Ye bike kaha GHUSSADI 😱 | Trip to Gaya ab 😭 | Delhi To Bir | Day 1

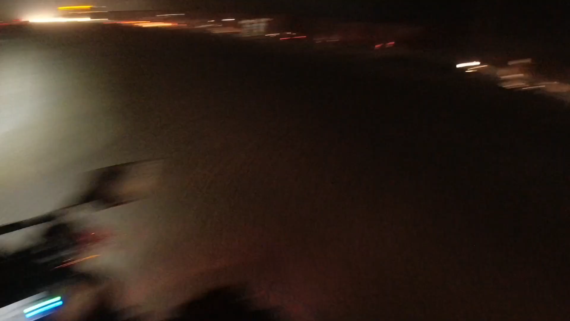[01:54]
तो यार बहुत जाम है दिल्ली बॉर्डर पे, बड़े मुश्किल से अभी क्रॉस करके आया दिल्ली बॉर्डर। अभी हाईवे टच की है सोनीपत की तरफ बढ़ते हुए हम आगे मूर्थल पहुँचने वाले हैं।
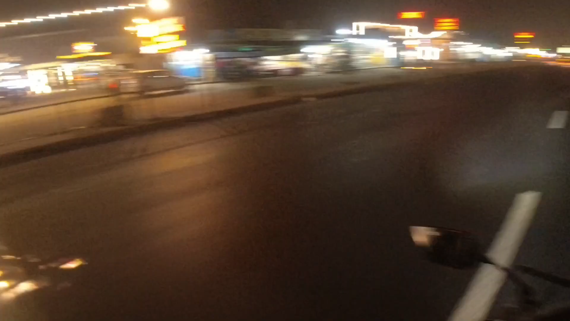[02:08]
हम पहुँच चुके हैं मूर्थल दोस्तों, ये सारे ढाबे आ गए हमारे।
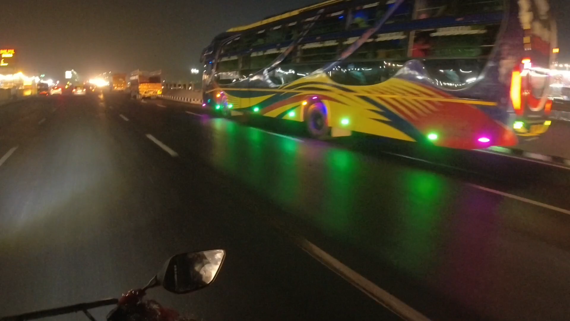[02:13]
अब हम पहुंचेंगे अमृतसर देव की तरफ।
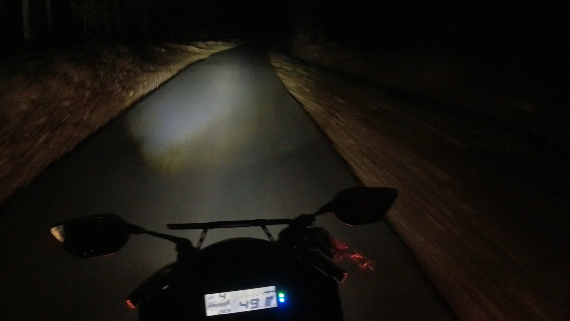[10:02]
तो तभी मेरे भाई को बोला कि भाई पीछे हो जा, मैं आगे हो जाता हूँ, बिकॉज सैटेलाइट उसकी इतनी इफेक्टिव है। चलो अब सीधा मिलते हैं रूम पे जहाँ हम स्टे करेंगे। ये पल्सर किसकी खड़ी है इस टाइम पे रात को?